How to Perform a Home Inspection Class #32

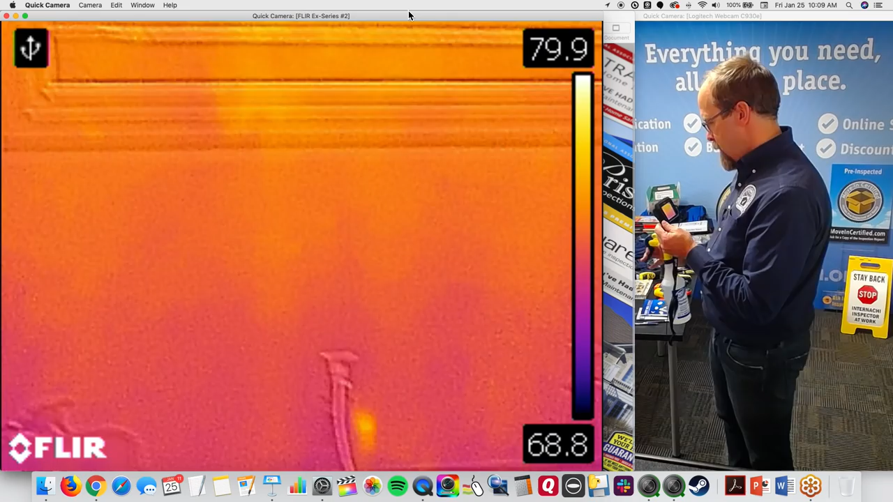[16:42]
so let's see here's a here's a um like a bottle
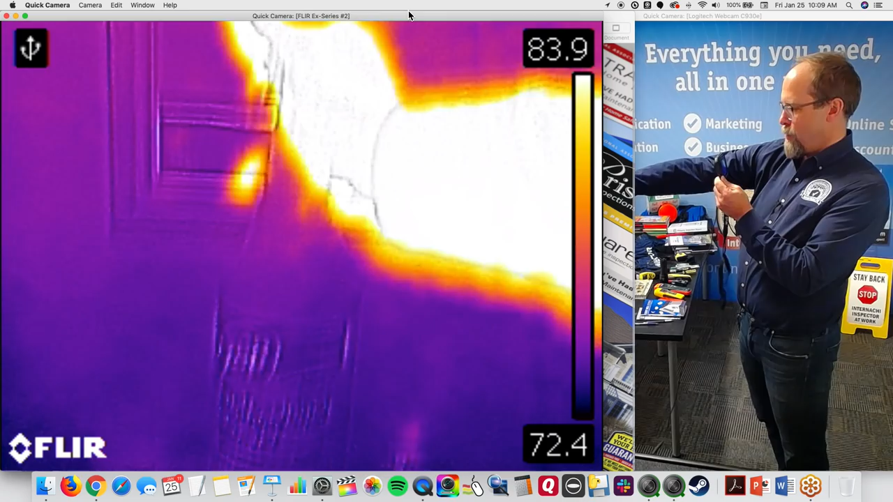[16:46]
of water you really can't see the temperature difference but what it actually can do
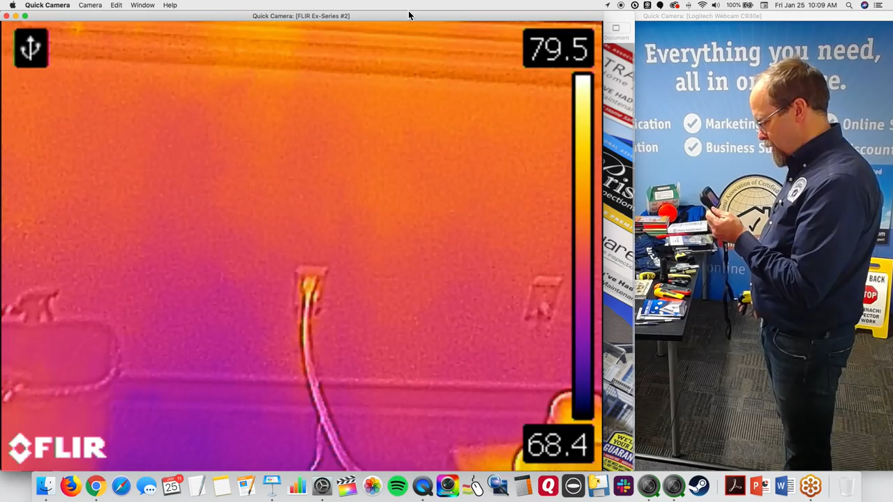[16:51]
is um just shows up like that isn't that cool so why is it different in temperature well darker is cooler and
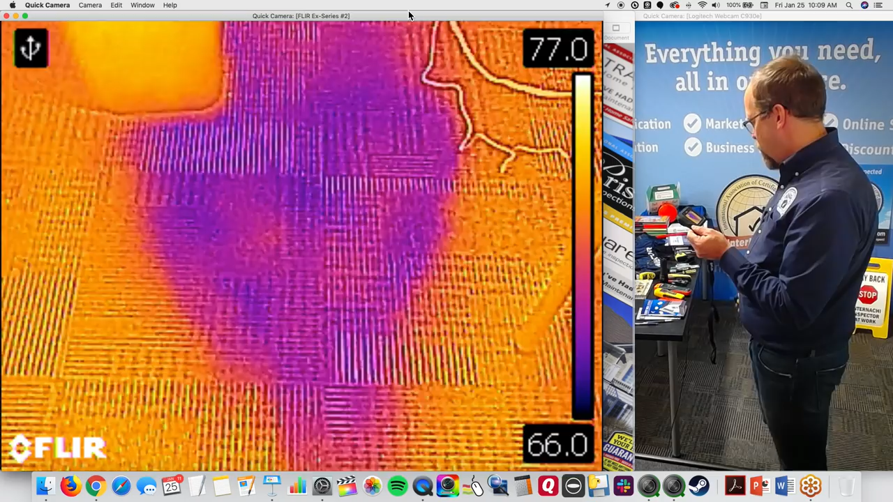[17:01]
water coming from the ground is cooler so there could be a a spot there on the floor that has water penetration i would not be able to see it without it i
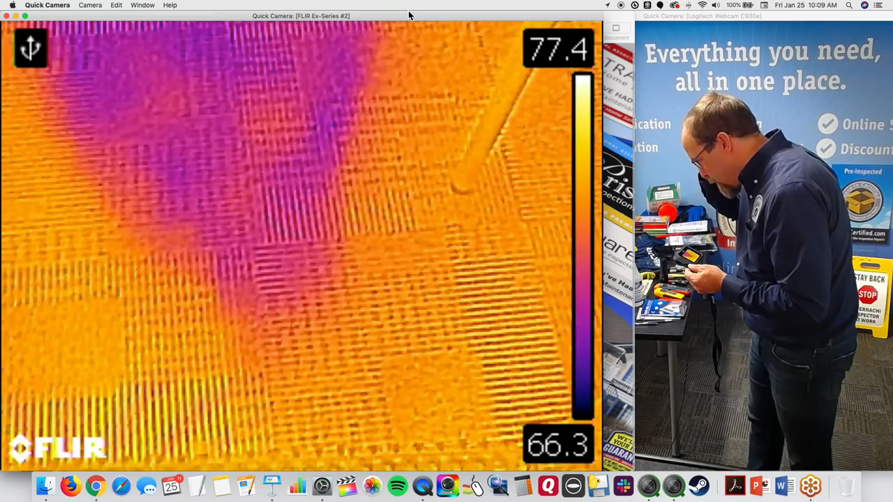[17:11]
mean i could use a flashlight infrared camera is kind of like a flashlight allows me to see
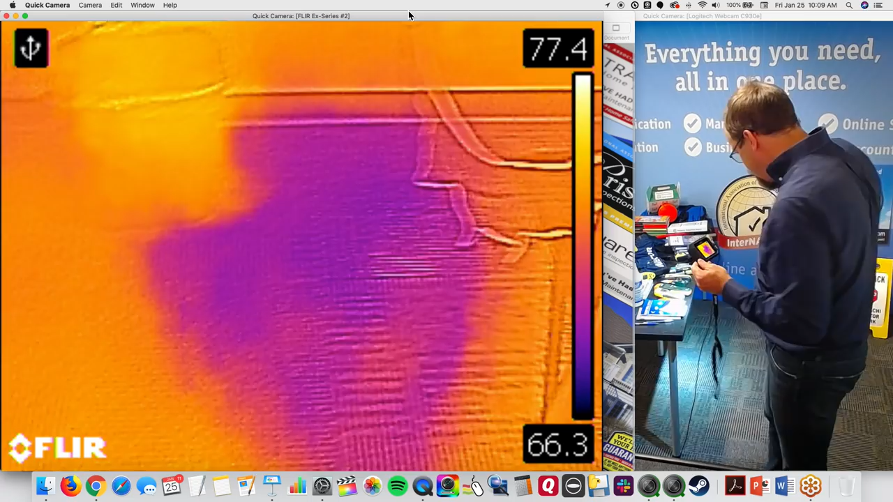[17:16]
things that i wouldn't normally be able to see without it an infrared camera is the same it
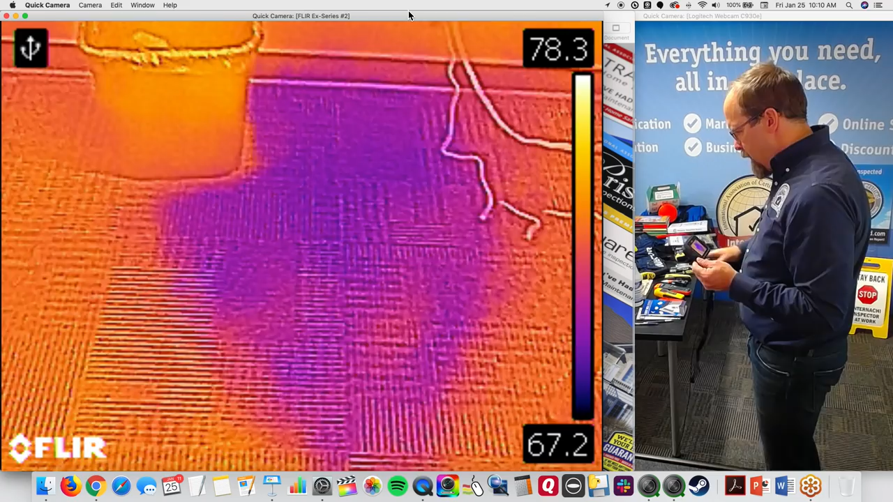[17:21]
allows me to see things that i wouldn't normally be able to see without it so that's um
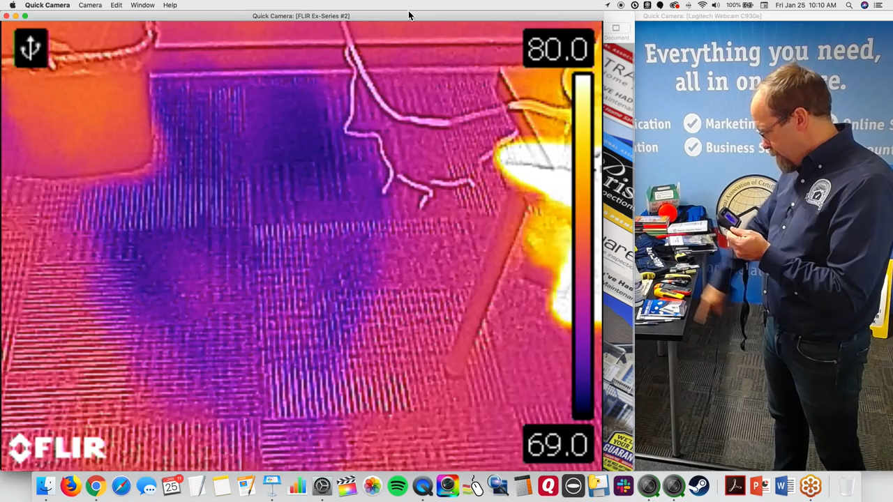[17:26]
a water stain of some kind there but i'm gonna keep my mouth shut until i actually use a moisture
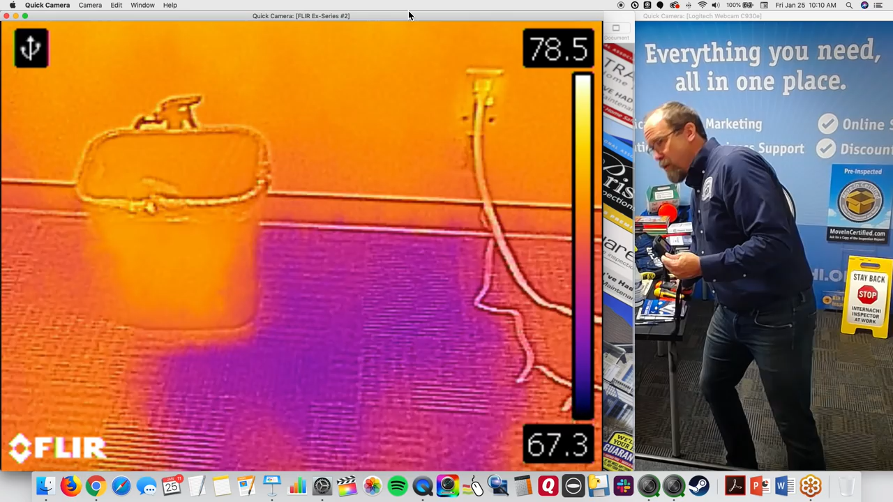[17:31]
meter and confirm that it's wet because some things are just cool right
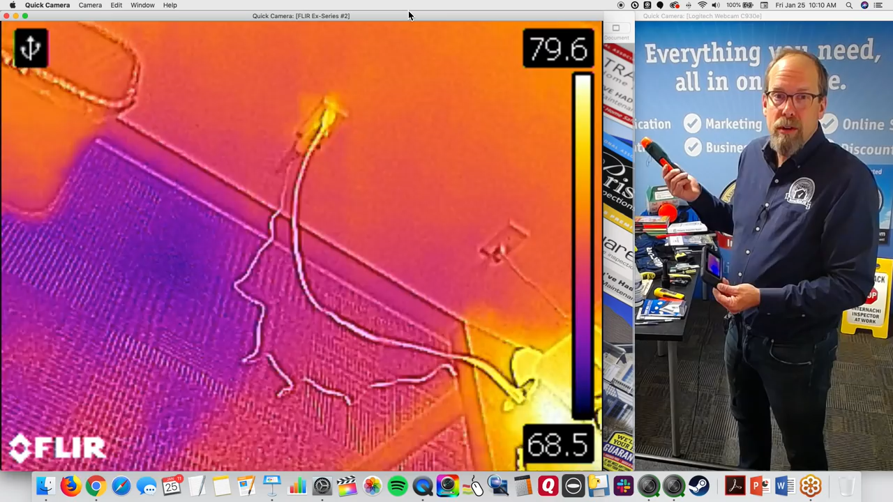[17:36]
so if it's if i see it with my infrared camera which i can scan
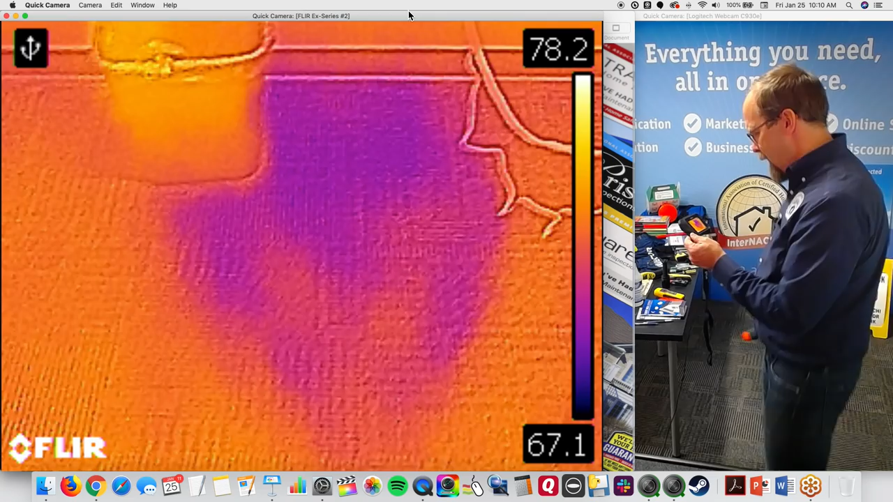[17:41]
a entire room in two seconds and then confirm it with my moisture meter